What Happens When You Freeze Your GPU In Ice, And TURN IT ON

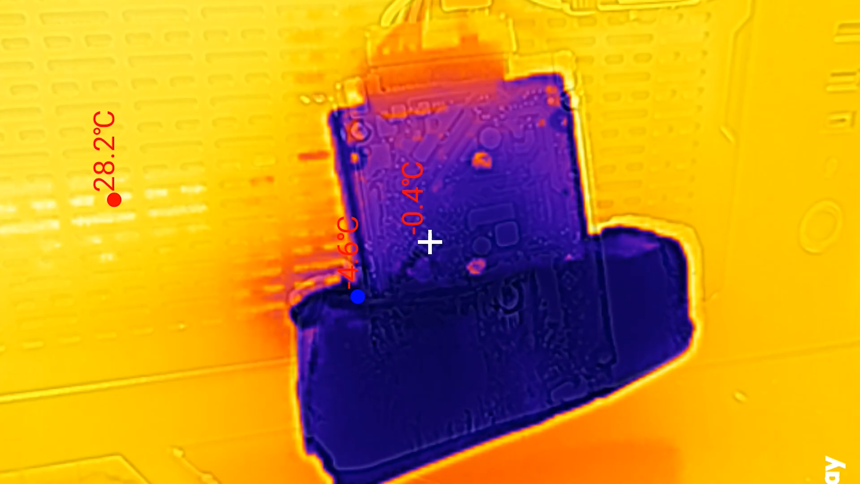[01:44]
On screen: spot -0.4°C
We'll be using that to see the hard drive heat up. We've got everything set up in our system here you should be able to see it from the top view down.
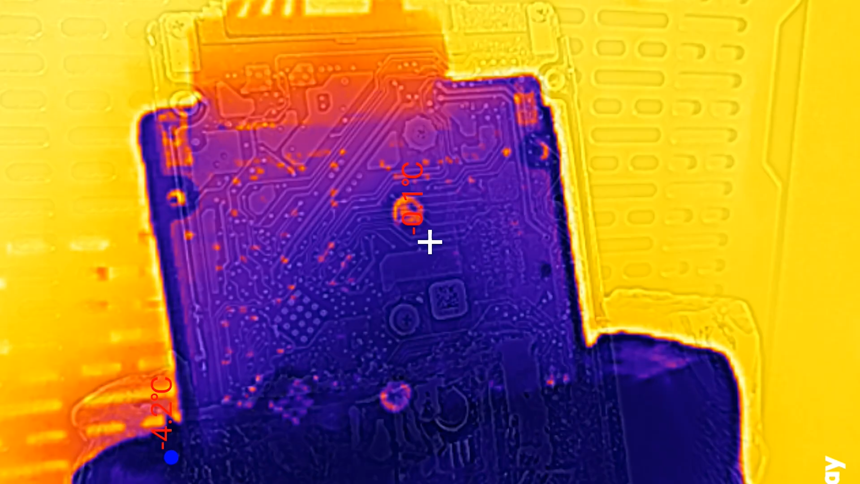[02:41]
The screw holes are the most hottest on the back. They look about like was it 29 degrees Celsius which is room temperature already.
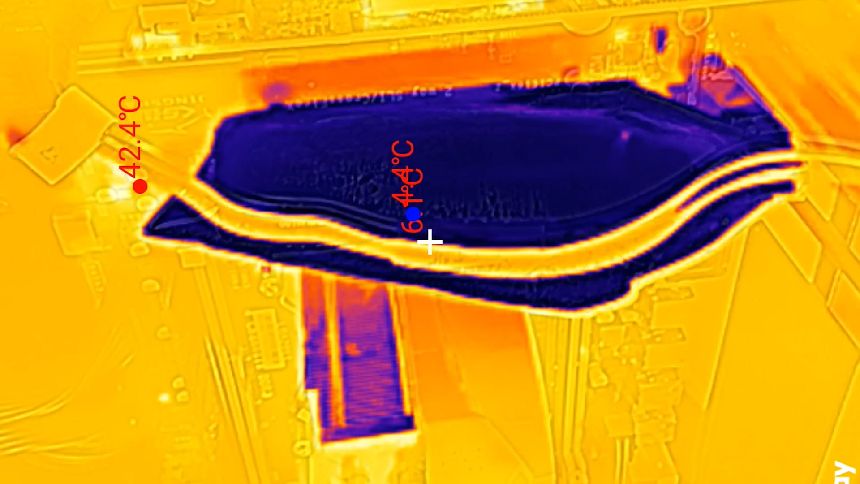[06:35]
Oh there's water on the motherboard. I think the motherboard's done. I think the motherboard's done guys.